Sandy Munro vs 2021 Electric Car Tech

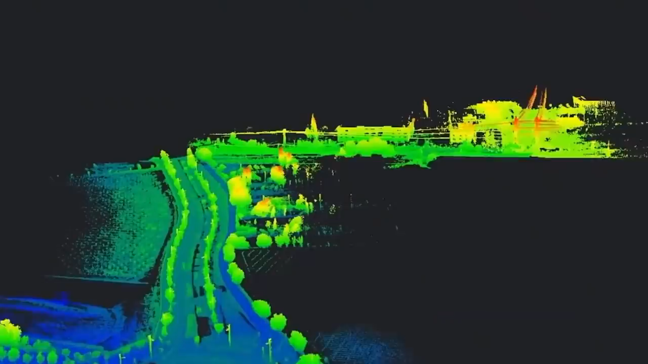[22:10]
You see things and you see this fuzzy orangish or reddish image and,